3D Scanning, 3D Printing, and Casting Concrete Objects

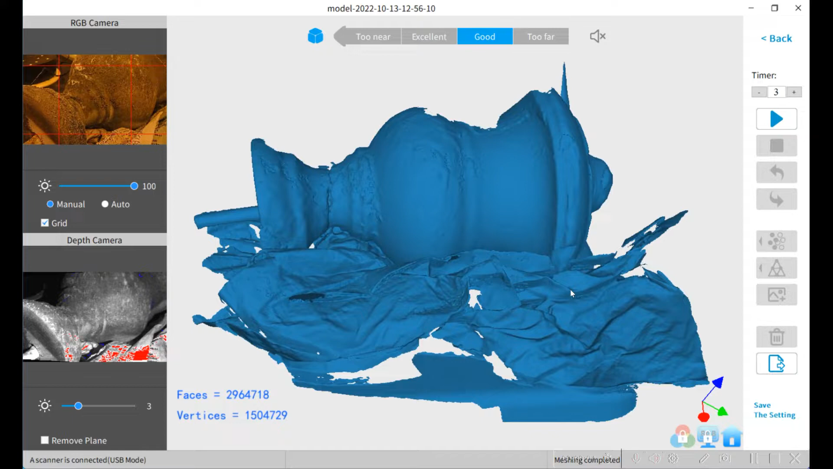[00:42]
I'm gonna put a bunch of crumpled paper on the table to help constrain it. I loaded the scan and sketched the perimeter of the part and rotated along the long axis to get a 3D part.